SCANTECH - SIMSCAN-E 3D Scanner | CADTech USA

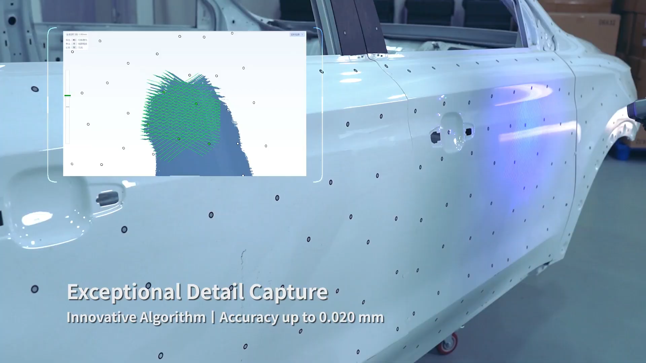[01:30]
powered by its innovative algorithm and aerospace grade components
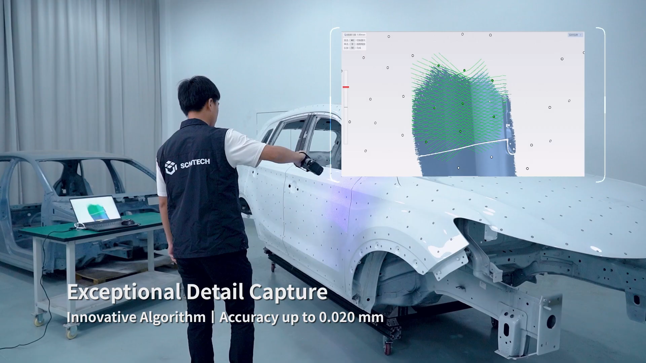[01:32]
its measurement accuracy is up to 0.02 millimeters
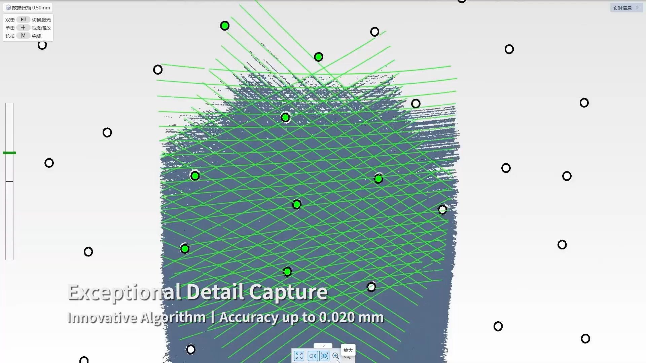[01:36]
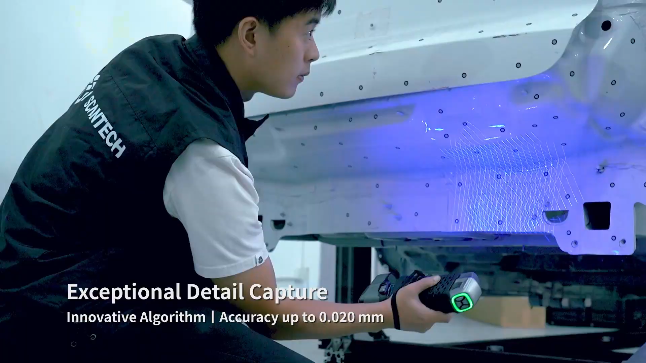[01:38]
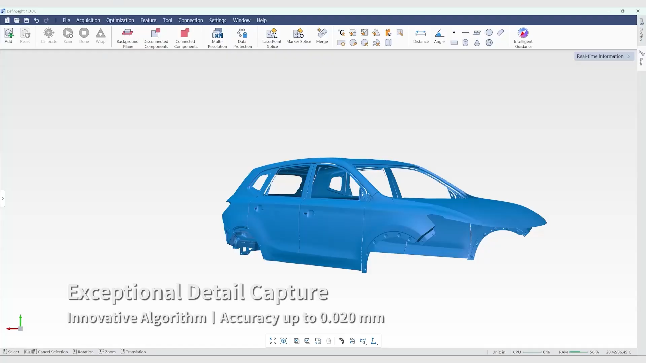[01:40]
it is ideal for industrial grade high precision measurements
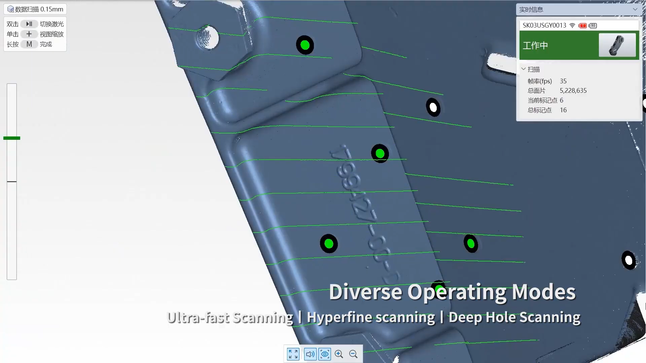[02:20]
which offers high precision 3d data of intricate details
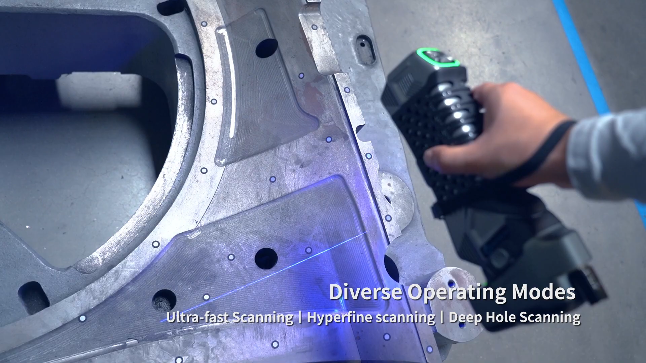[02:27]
deep hole 3d scanning is powered by one blue
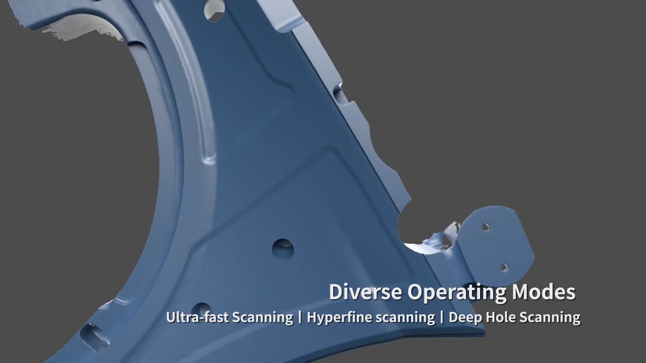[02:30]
laser line this mode is excellent for measuring holes in hard to reach areas